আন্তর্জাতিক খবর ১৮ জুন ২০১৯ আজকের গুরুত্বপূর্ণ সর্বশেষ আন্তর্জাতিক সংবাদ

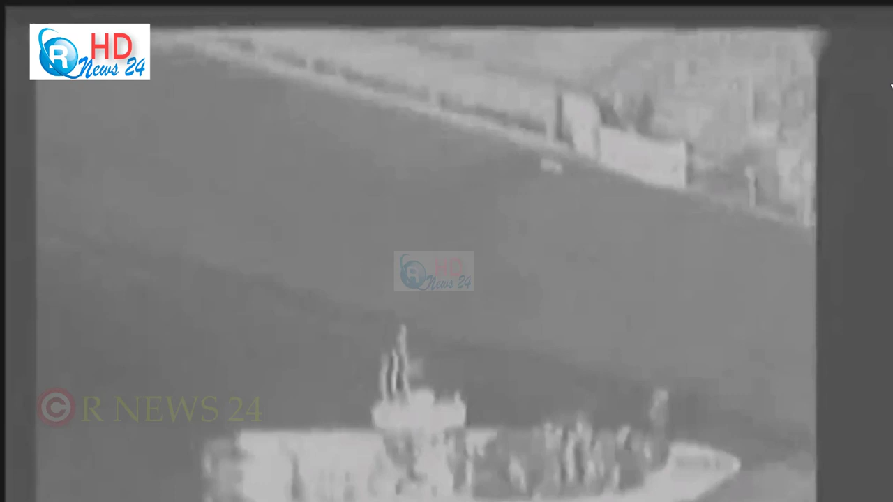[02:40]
ઇરાનેર રેબ્લેશનારી ગાર્ડ તેલ ભાહી ટાંક કરે હામલા ચાલીએ છે